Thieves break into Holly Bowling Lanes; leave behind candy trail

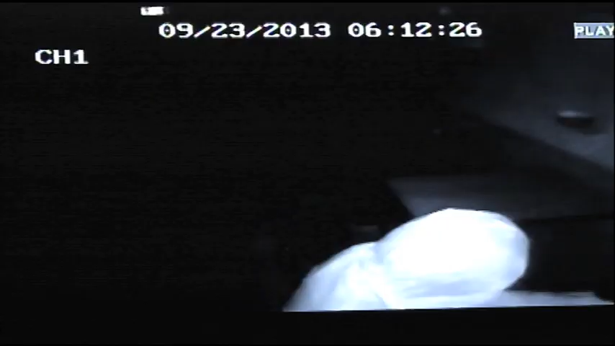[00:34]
What could have been the worst day of Brian Albichon's life turned into a comedy of errors.
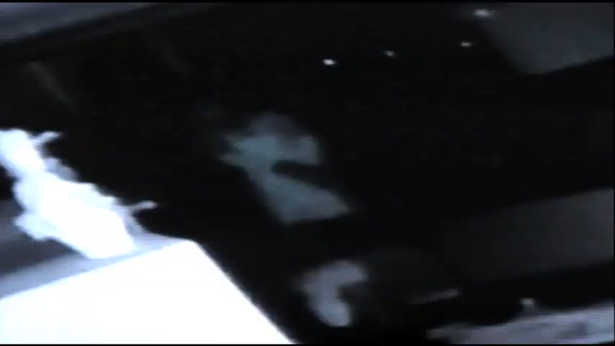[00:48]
We go to review the video and it just starts getting funnier and funnier and funnier.
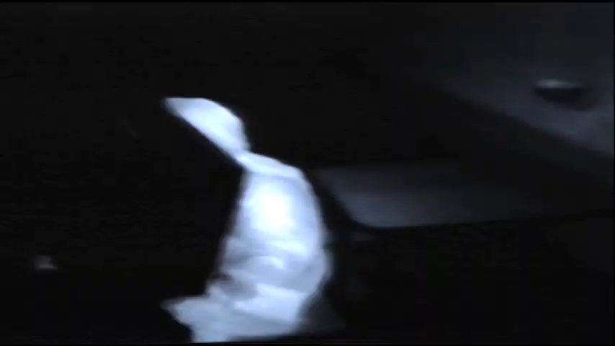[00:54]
First, they go for the TVs. Oops, didn't see that chair.
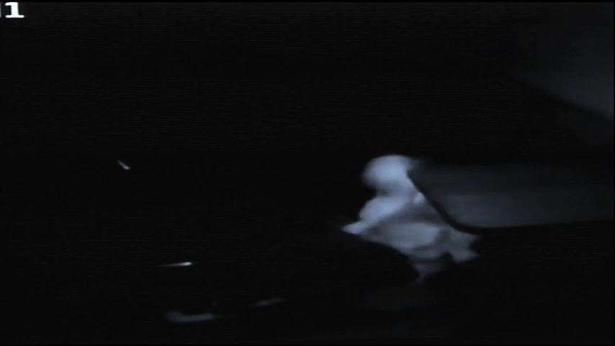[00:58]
It's so funny,
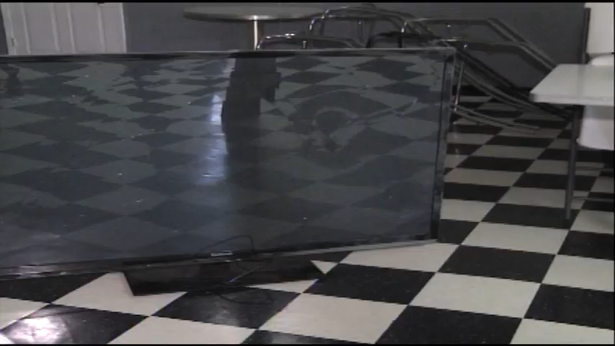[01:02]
it almost takes the pain away from you're building something for the community and they're trying to destroy it.
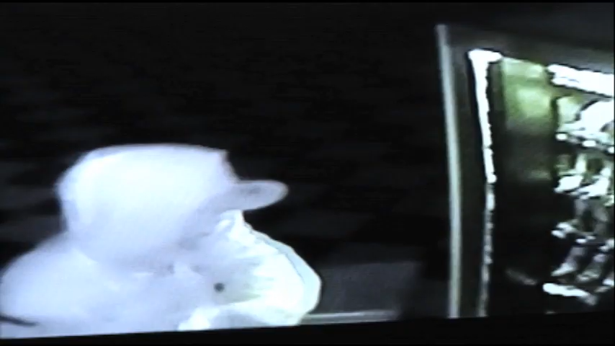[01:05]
Vending machines smashed while the thieves go after the sweet stuff.
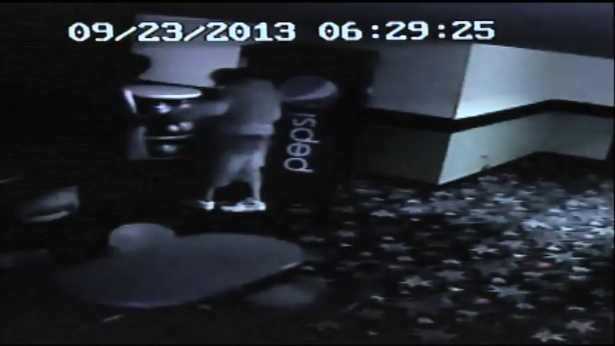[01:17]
Must be some thirsty clowns. They needed a pot break. Falling all over the place. They're bumbling all over the place.
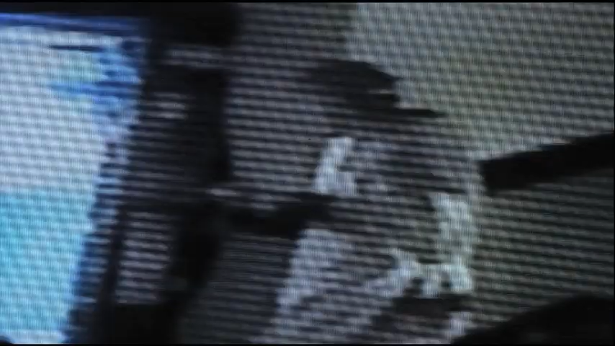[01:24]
The suspects even stole chef aprons.
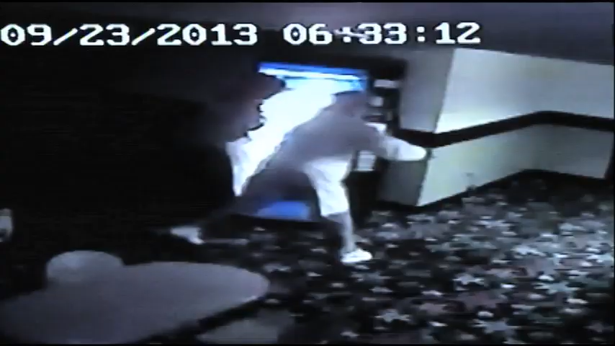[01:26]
Wearing them while the security camera gets a better view of one
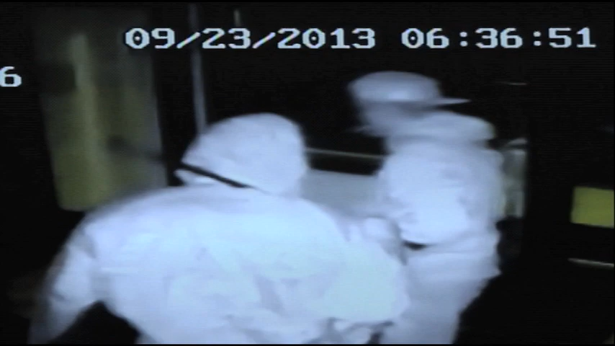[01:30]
suspect donning a hoodie and a lion's hat. Somebody knows these guys and we want to get them.